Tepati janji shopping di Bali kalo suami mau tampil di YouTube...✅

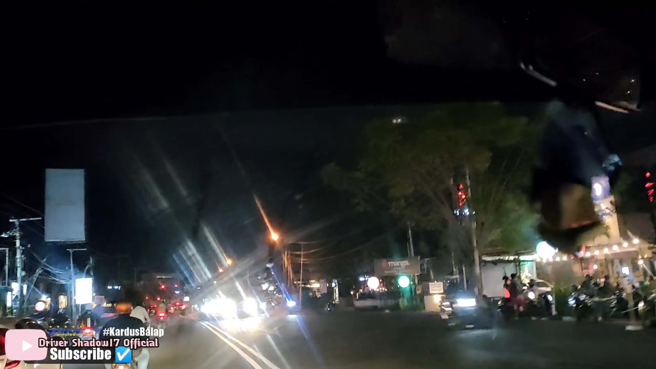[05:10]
banyak pilihan, mau makan apa aja ada dekat di sini. Ternyata di Bali tuh ternyata malam itu ramai sekali guys.
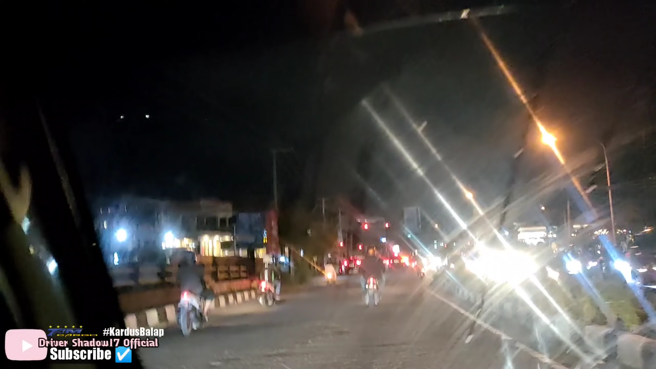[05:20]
Ini padahal ini malam Senin ya.
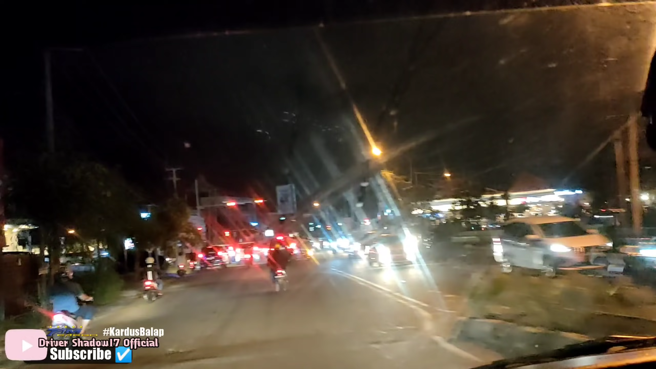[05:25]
Ini malam Senin.
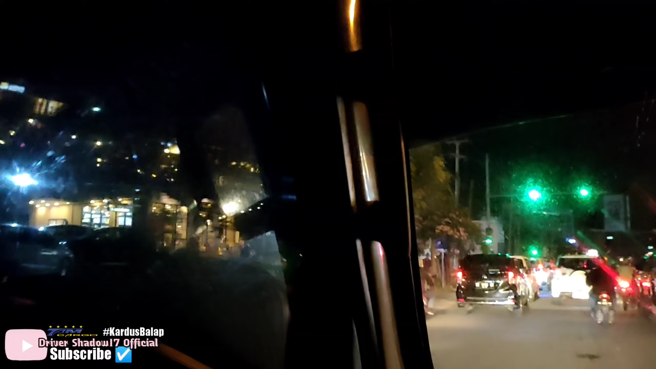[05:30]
Ramai banget nih. Kalau mau ngopi-ngopi cantik dan ganteng nih, ada Starbucks nih, ada Burger King juga.
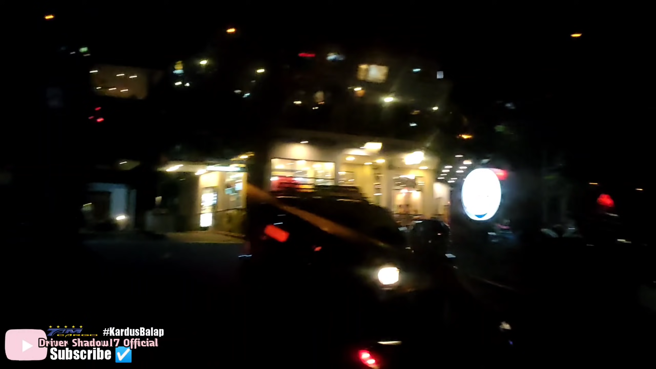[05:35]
Mantap pokoknya. Strategis sekali pokoknya mah.
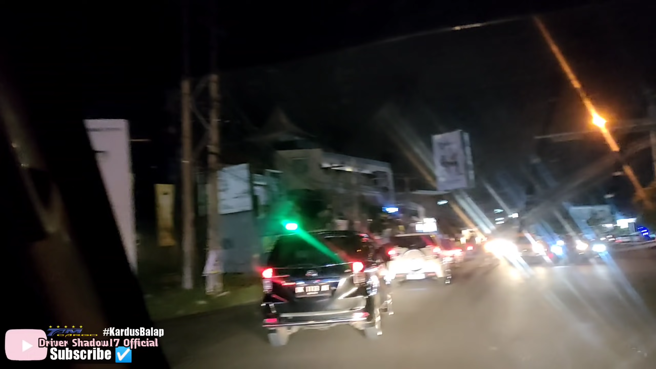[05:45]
Mau ke Kuta nih, pantai Kuta nih juga dekat dari sini.
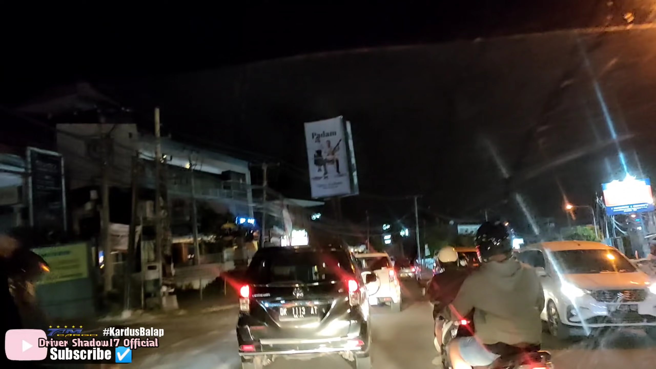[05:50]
Itu tempat okay. Pizza Hut. Pizza Hut.
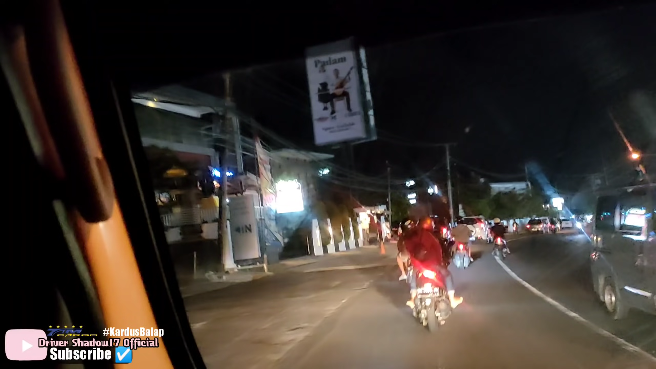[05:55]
Oke.
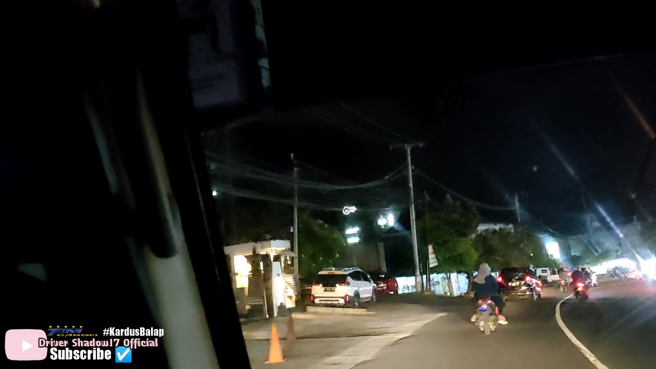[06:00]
Wah, angkringan tuh. Wah, ini obral-obral baju nih.